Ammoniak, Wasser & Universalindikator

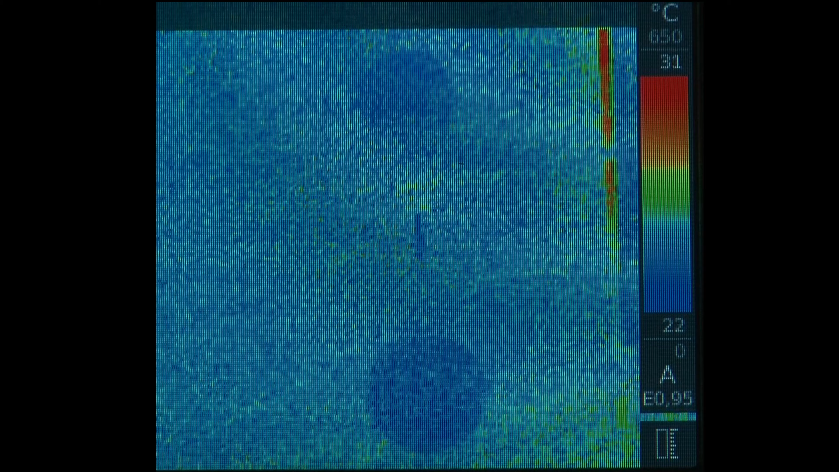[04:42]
Übrigens, der Versuch ist auch bekannt als Springbrunnenversuch. Ich glaube, man erkennt hier deutlich, warum das so ist.